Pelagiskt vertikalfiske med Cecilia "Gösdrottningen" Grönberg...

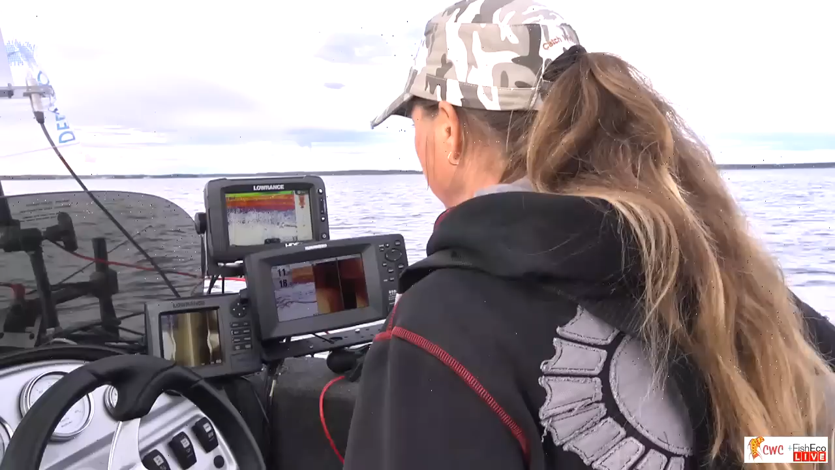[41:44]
Det är inga jättefiskar här heller. Nej. De verkar som bortblåsta, de större fiskarna. Mm.
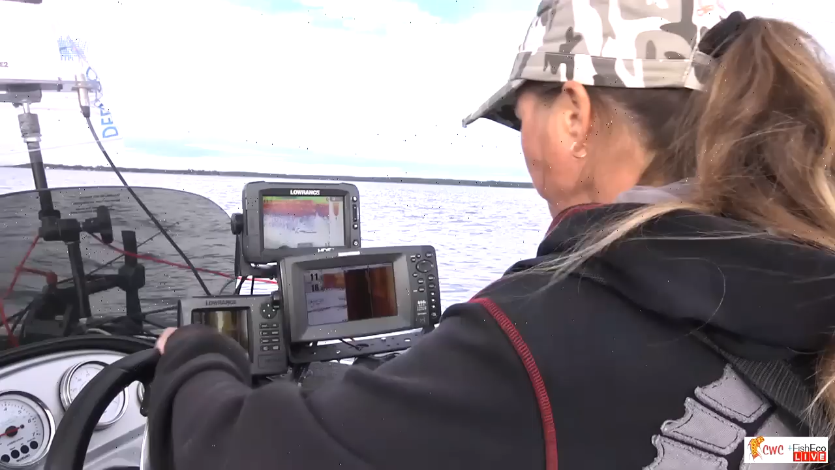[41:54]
Som sagt, jag gillar småfiskar. Jag tycker det är roligt bara att se dem. Så nu jag. Åh, oh, se där. Ja, men det är... Åh, oh, för 17, det är en femma. Nej, det är inte. Åh, det är nästan så att... Det simmar den här också. Ja. Jag ser ju...
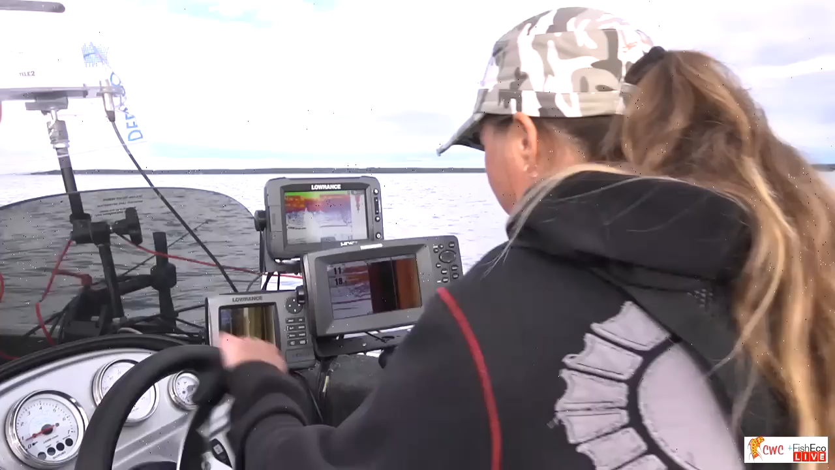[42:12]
Den där rackaren. Gick han framåt, tror du? Ja, det är för att det är ju en mindre fisk, det blir ju svårare att få. Men den simmade också. Mm.
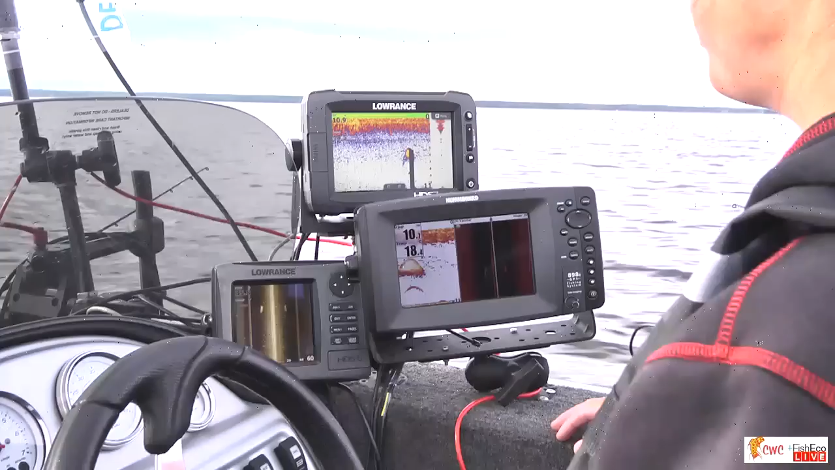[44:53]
Du, ibland så fiskar du på dem ganska aggressivt, släpper ganska snabbt och nära. Alltså det jag gör, nu är det ju så himla svårt för nu är det, då måste det vara lite mer storlek på dem så man ser dem tydligare. För nu är det ju bara små fisk, så nu kan jag inte visa det. Men har jag en större fisk så jag verkligen ser att det här kraftiga ekot stiger upp. Ja.
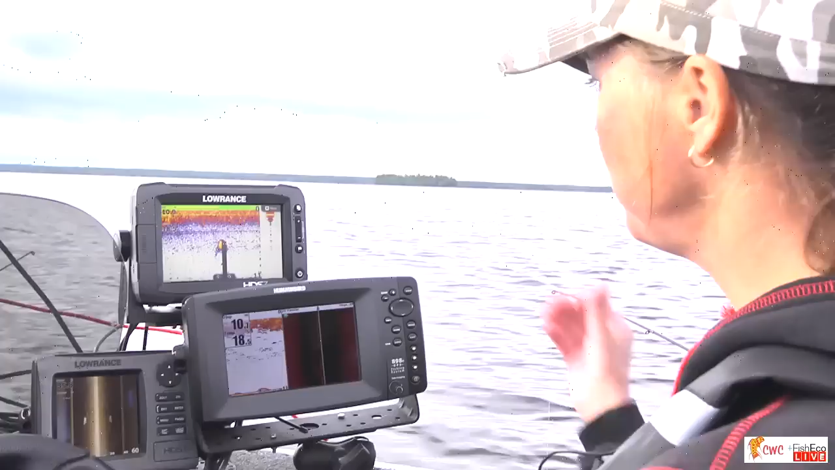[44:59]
Så jag brukar ju nästan alltid släppa i förväg så att jag möter upp så att nästan jiggen kommer från sidan. Ja. Och det har jag märkt, det har gjort skillnad. Okej. Så att man liksom, istället för att jag... Det blir som en överraskning för dem nästan.
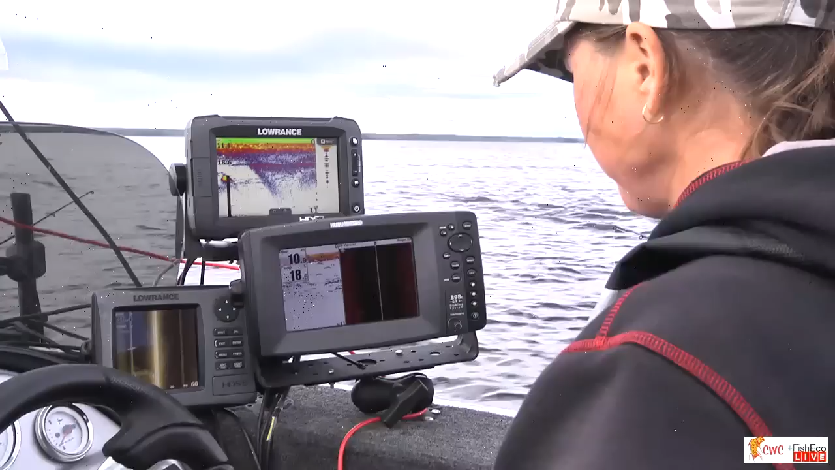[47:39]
Okay. Ja. Gurkmajonäs är på igen här. Ja. Han frågar, beter sig stor gös likadant som mindre? Eller finns det någon skillnad? Alltså på ekorna?
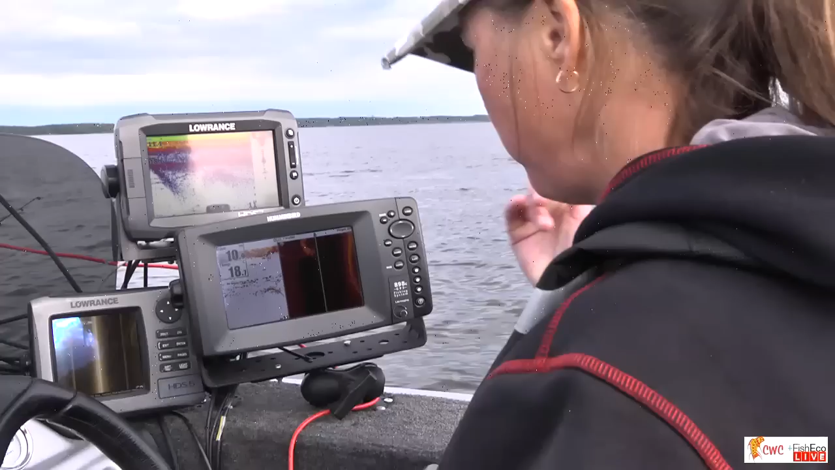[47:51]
Ja, han skriver inte vilket. Men kanske, ja, börja med ekorna är ju antar jag större. Men... Ja, det jag har märkt på sistone det är att de stora, de är ju så himla coola.
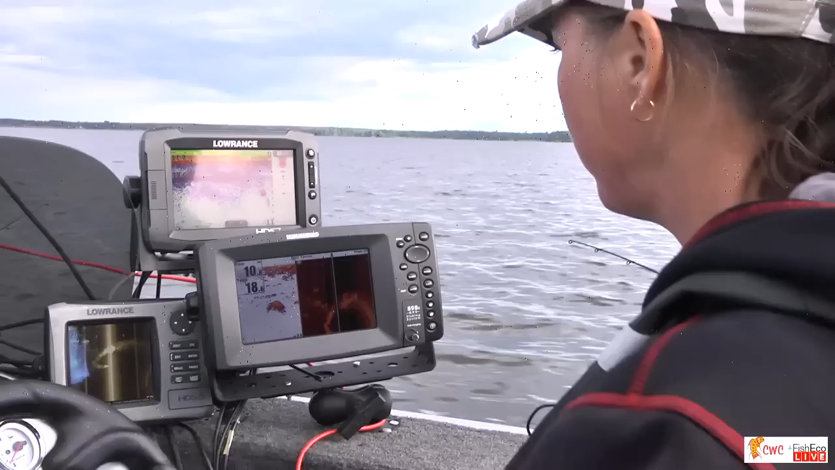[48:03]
De kan liksom bara stå och bara titta på jiggen och så man ser att de liksom har registrerat jiggen. Mm. Men de bara
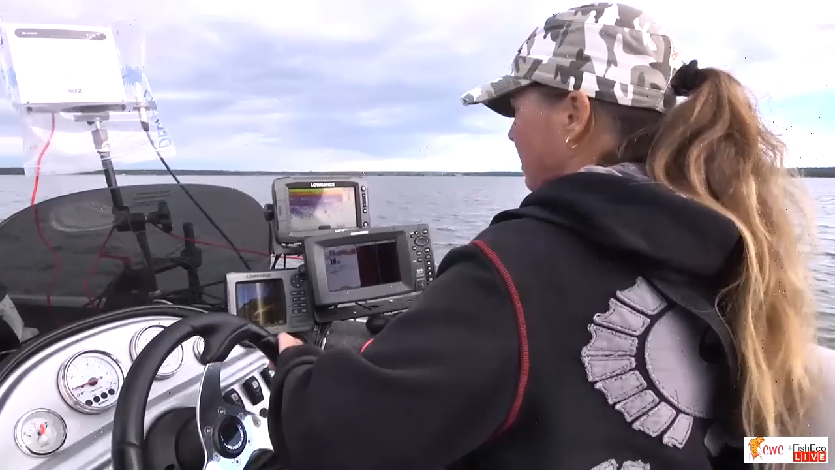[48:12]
kan simma undan lite långsamt och så får man liksom jaga dem. Ja. Istället för de små, de brukar ju liksom fladda till och så är de upp och som en jojo nästan. Ja, det som vi sa, det är såna här, det är ju toppredatorer. Det är ingen som kommer åt dem, höll jag på att säga. De är kungar i sin lilla värld.
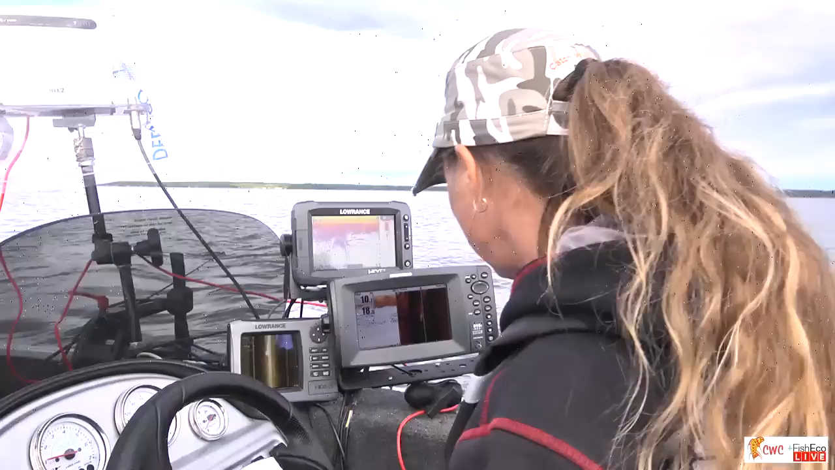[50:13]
Det var en fisk som stod lite längre ner. Jag brukar faktiskt inte släppa på den här, men nu gör jag det. Jag har en svetslåge. Vi ska se. Peppar, peppar. Jag törs knappt säga det högt, men vilken tur vi har med vädret.
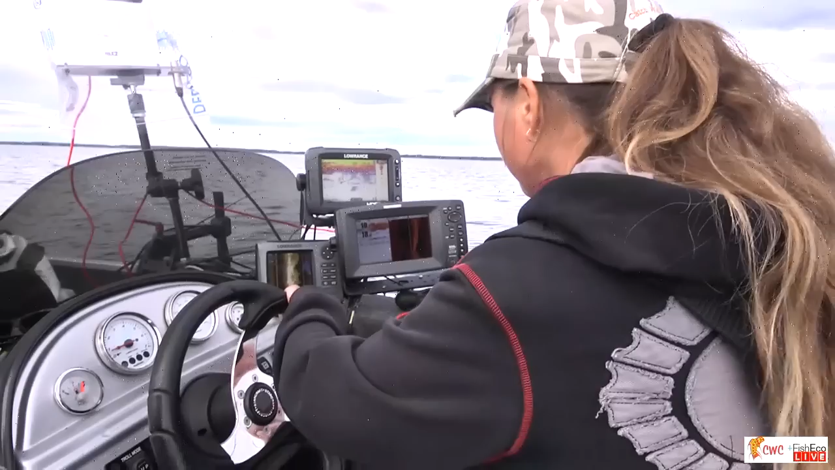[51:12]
Ja. Och nu har vi flera fiskar på... Ja, men det är små fiskar. Ja. De är hopplösa nu, kan jag säga. Det är lite kinkiga. Ja, nej, vi kör vidare. Rätt som det är. De kommer.
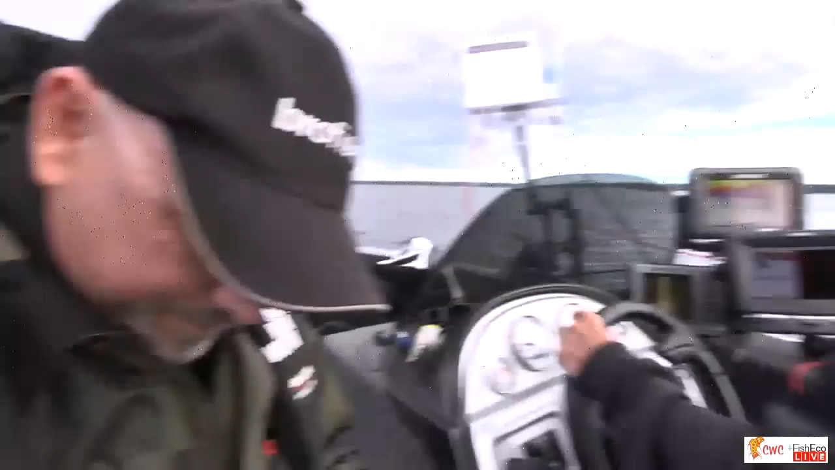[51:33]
Säg åt kameramannen att öka exponeringen en aning så man ser loden bättre. Hej kameramannen, du ska öka exponeringen så man ser loden bättre.
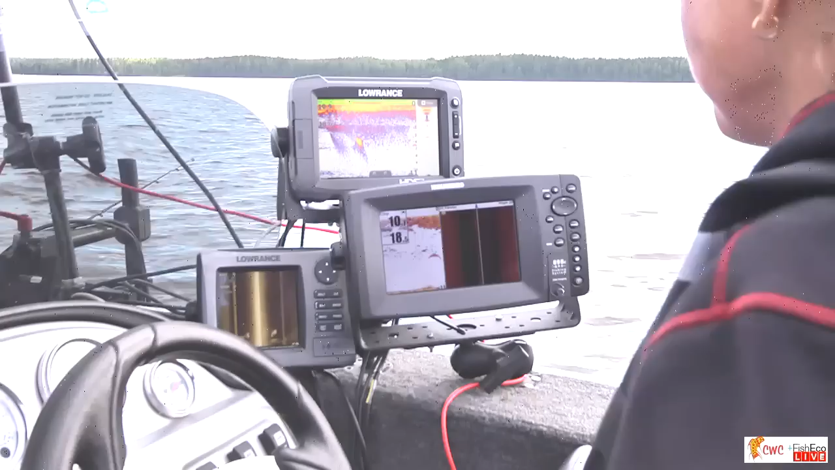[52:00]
Du får göra, vi vill, du får filma, ja, du får göra som du vill, eller på säga, men vi försöker hitta en kompromiss, eller hur? Exponerar alltid upp när jag zoomar in på dem. Ja. Erik Johansson frågar, jag har bara fiskat gös en gång
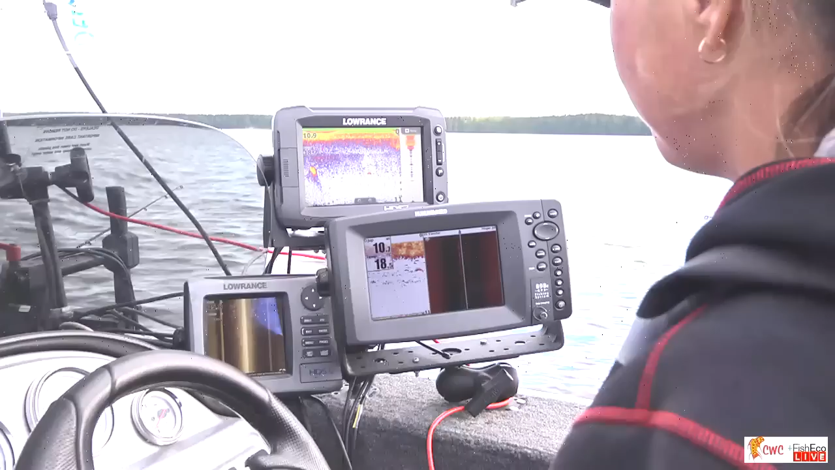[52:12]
och vad rekommenderar du för ekolod för någon som har en studentbudget? Oj. Billigt och bra. Jag brukar rekommendera de som frågar ett Lawrence Elite 5. Det är ju, tycker jag, ett väldigt komplett lod.
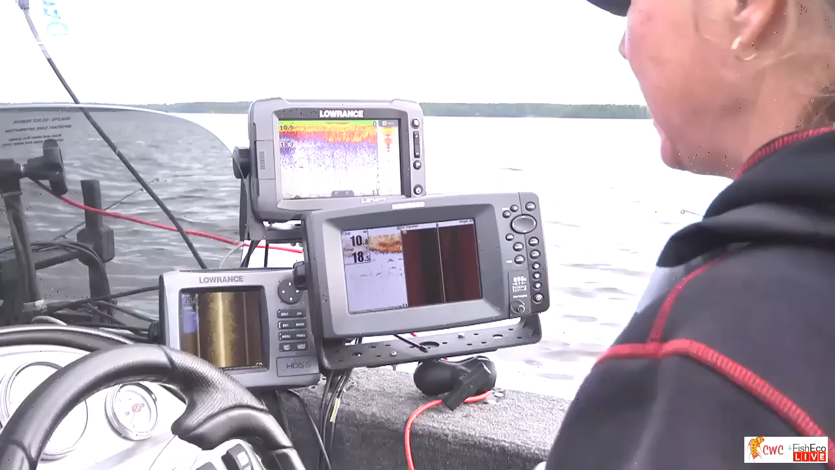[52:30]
Alltså. Mm. Det är ingen side image eller så, men jag tycker inte man ska ha det. Jag tycker det är bra att börja utan. Ja. Så att det är vad jag skulle säga. Mm.
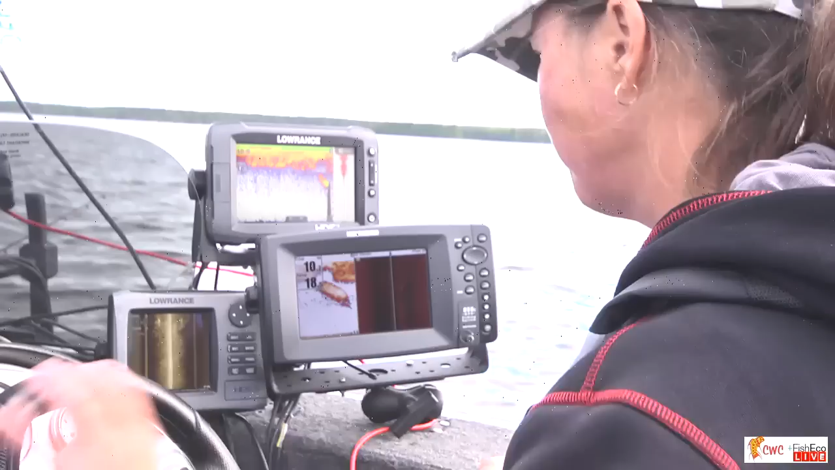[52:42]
Och i början så kanske man inte behöver ha de här allra största skärmarna. Och... Nej, precis. Det kanske räcker med en Elite 4 till och med. Men...
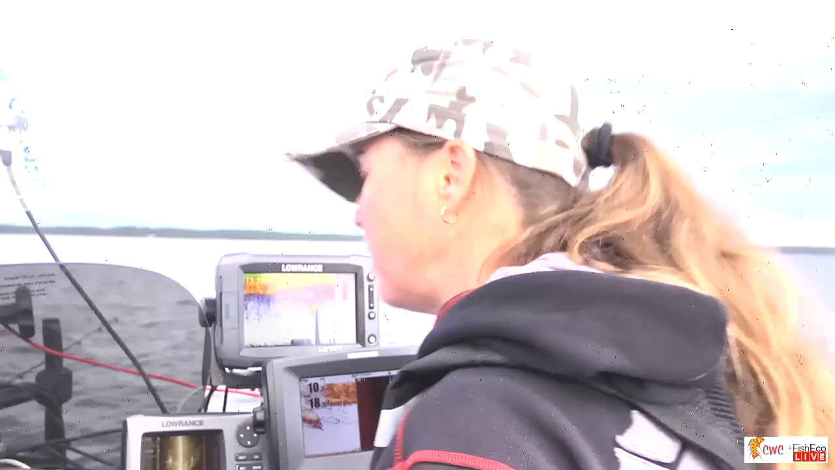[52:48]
Mm. Jag menar, inte ens Göstrottning har de allra största och... Nej, det här är ju, om man säger, det här är ju en HDS 5 generation 1. Det har jag haft där i 5-6 år. Ja. Och det hänger med fortfarande. Vad kostar ett sånt här då, som du rekommenderar ungefär? Ett Elite 5, ja.